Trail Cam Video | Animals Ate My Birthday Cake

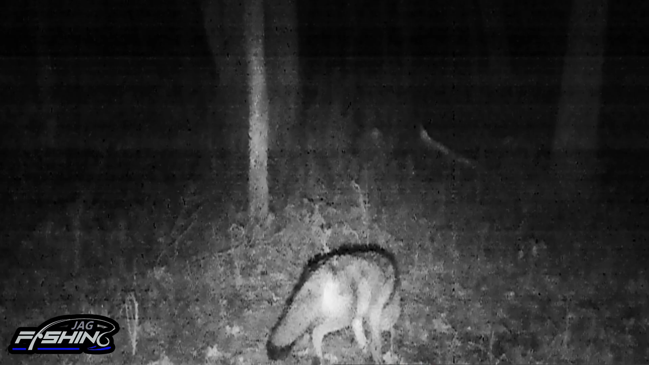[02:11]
This clip, surprisingly enough, it is a coyote and he is right there just sniffing it where the cake was. He seems intrigued. This is cool. Second clip right here is a fox. I believe this to be a gray fox. It's in the neck, so I'm not sure. But he sure as heck found this intriguing as well. All right, guys, and this next clip is pretty awesome.
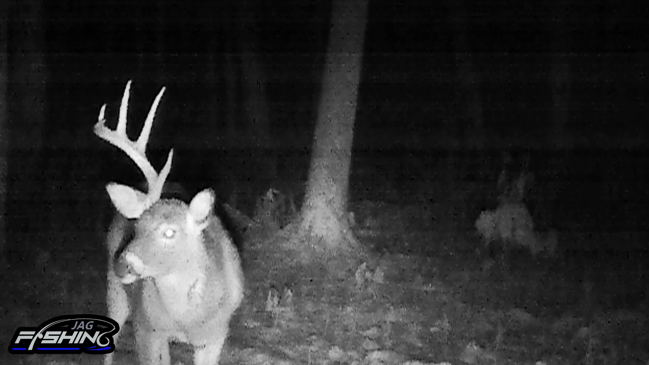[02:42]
And he is obviously chowing down on whatever's left of this cake. Now, that is freaking awesome.
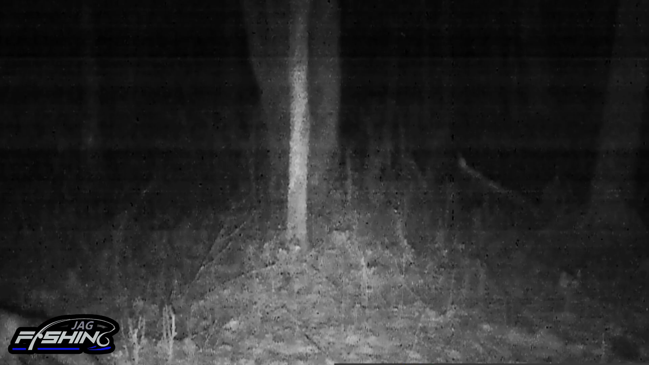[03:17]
He quickly came by, smelled around where the cake was. And I would say it's just an accident, but check out this other clip that's followed by this one.